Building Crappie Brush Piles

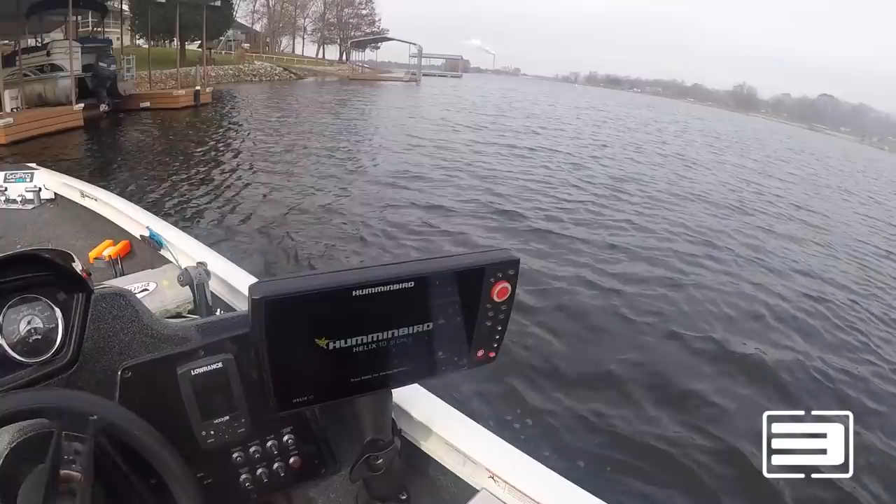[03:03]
I want to make sure I'm going to be putting this in the correct depth And so I know that my water Is about two feet down So anything I see on the monitor
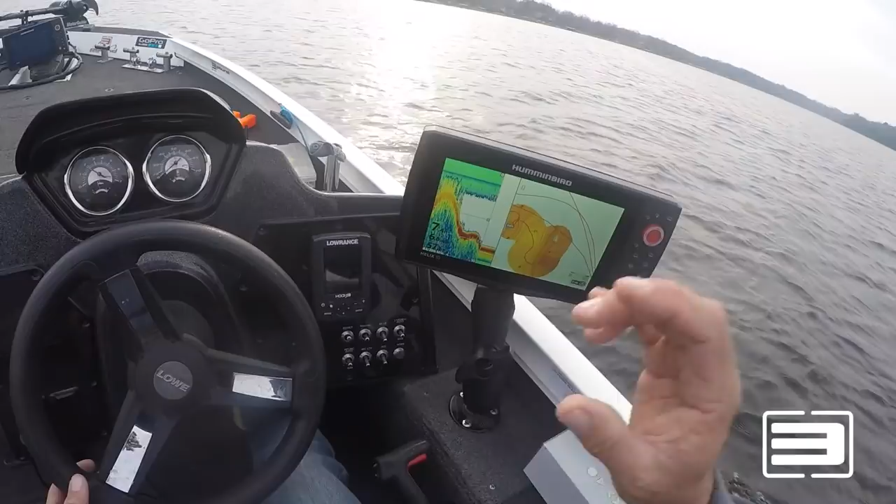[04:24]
So what I like to do is I like to use my auto chart live function on my hummingbird
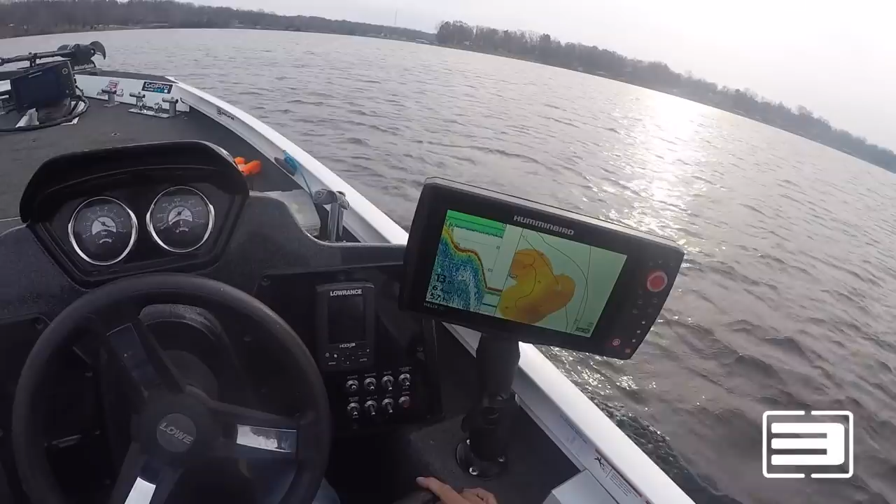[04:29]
And I like to get a really good idea of the area that i'm in
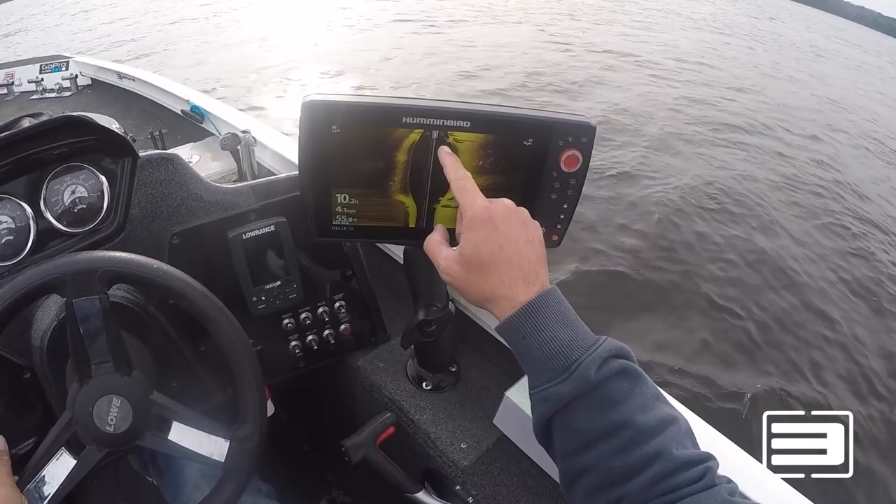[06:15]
There you go. Both standing up. Then you get up to a six foot flat. And just because I want to make sure that I have perfect marks on them.
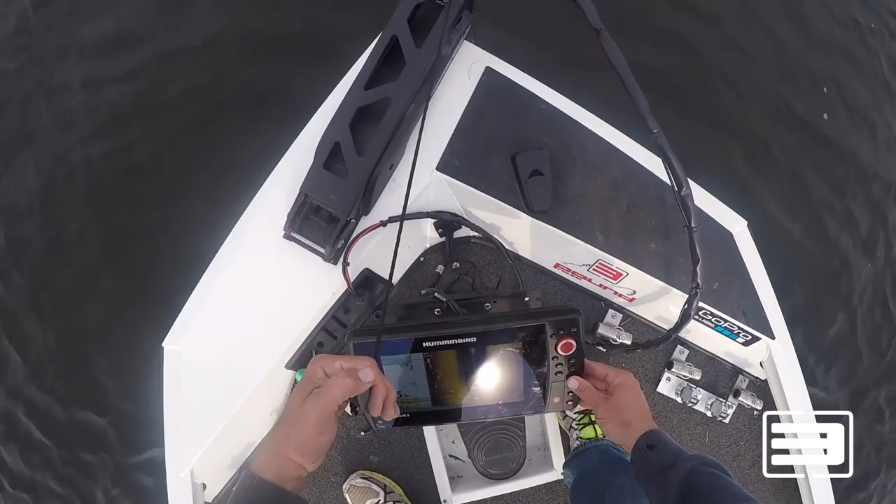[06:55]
There's a green one there. It's going to be a bit plate. There we go.